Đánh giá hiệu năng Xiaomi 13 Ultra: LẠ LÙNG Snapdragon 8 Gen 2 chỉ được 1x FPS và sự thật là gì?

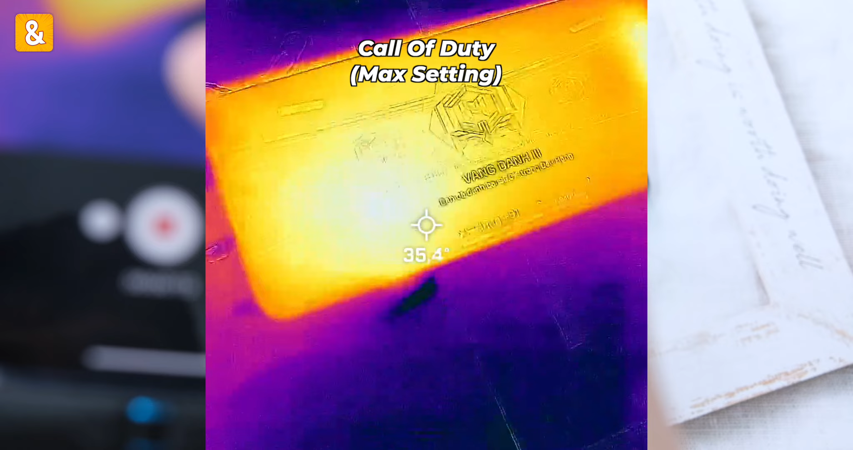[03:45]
25 phút mặt trước nó rơi vào khoảng 36 độ và mặt sau nó chỉ rơi vào khoảng 37 độ
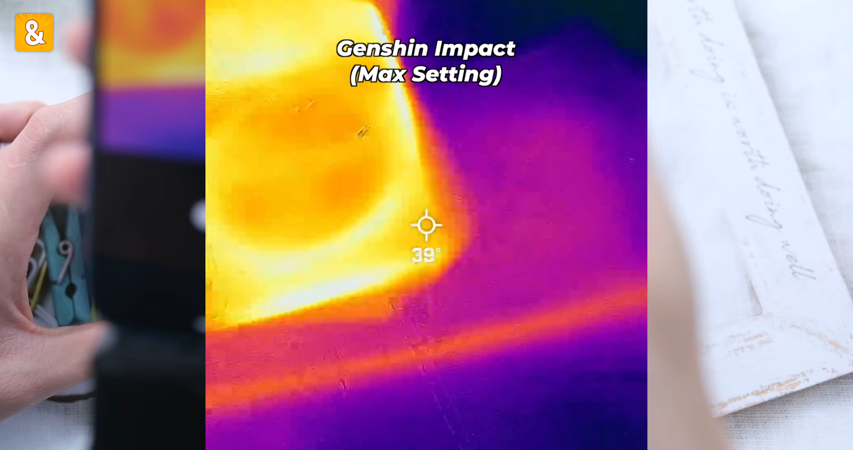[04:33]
56-57 là cùng chứ mấy đúng không rồi về cái mặt nhiệt độ thì sao thực ra nó nắng nhất ở khu vực
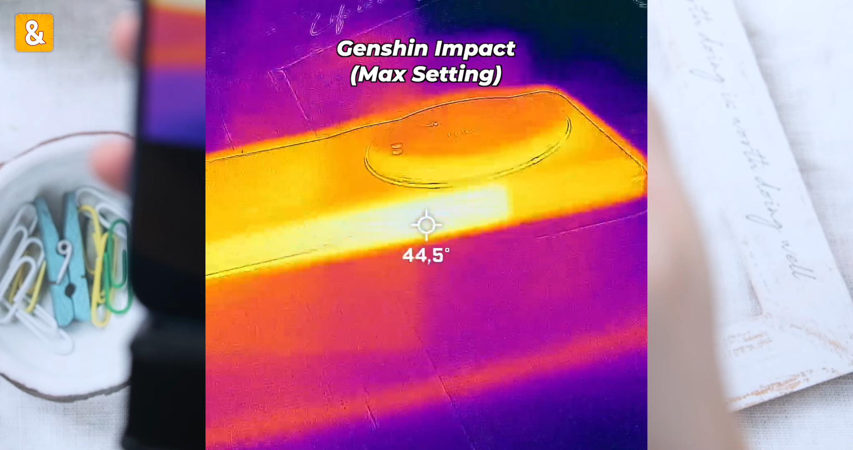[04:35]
khung trên gần camera nó rơi vào khoảng đâu đó là
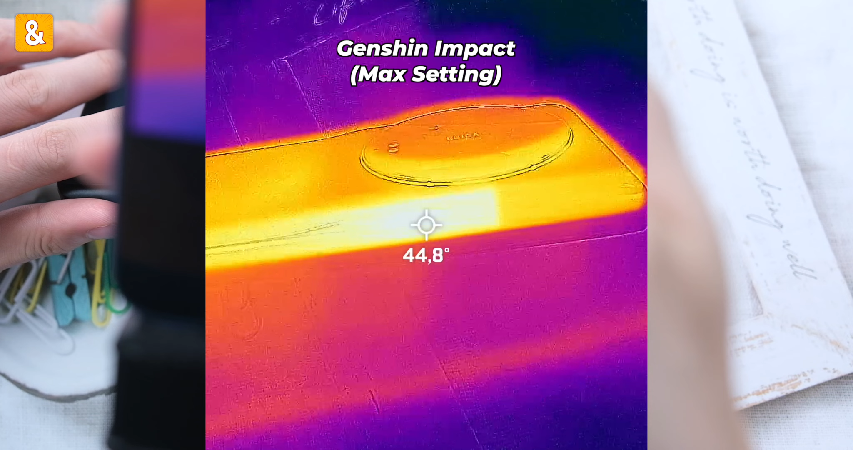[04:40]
45 độ C cho khoảng 21 phút chơi mặt trước nó rơi vào khoảng 43-6
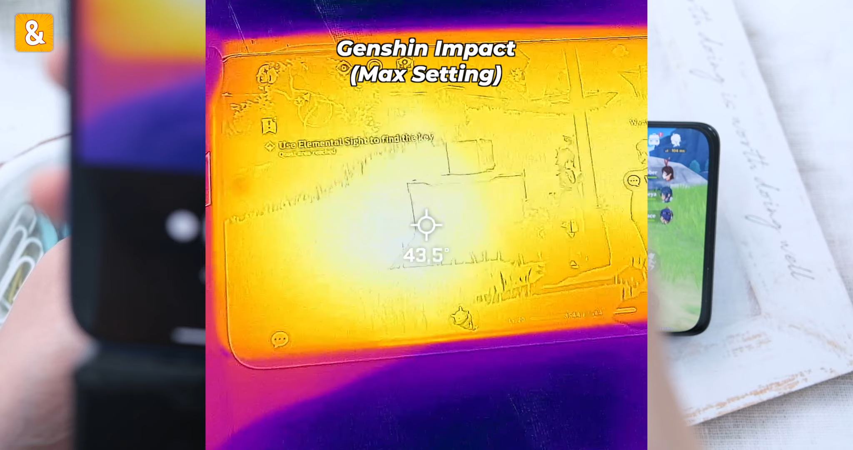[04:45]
và
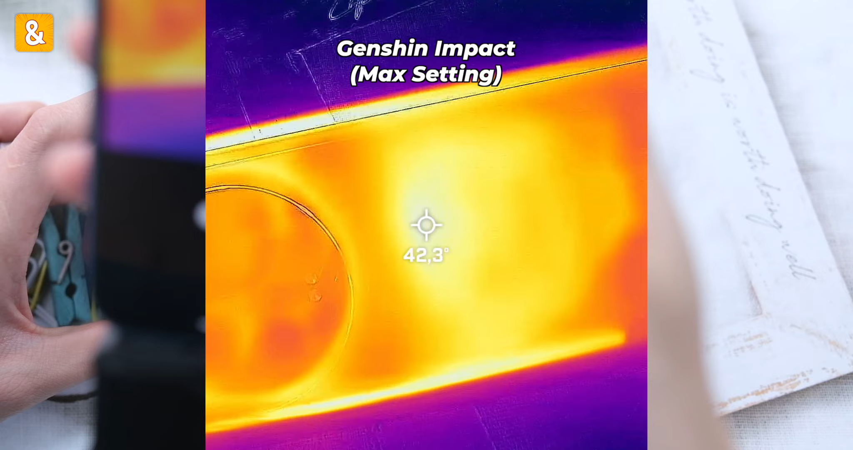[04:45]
mặt sau là 42-6 và chỉ mất đâu đó là 9% pin nhiệt độ các bạn chơi Genshin như thế này là ok đúng không
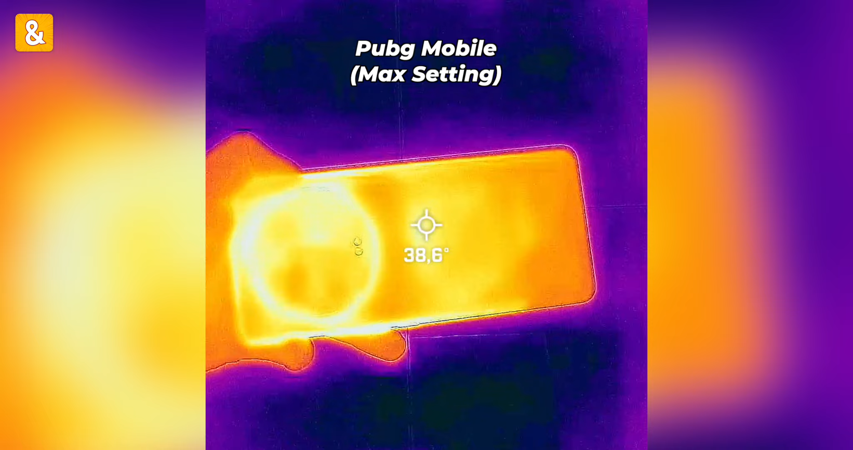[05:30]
nhiệt độ khung kim loại gần camera nó lên đến 40,8 thì các bạn cảm thấy sao về cái mặt trải nghiệm gaming trên Xiaomi 13 Ultra về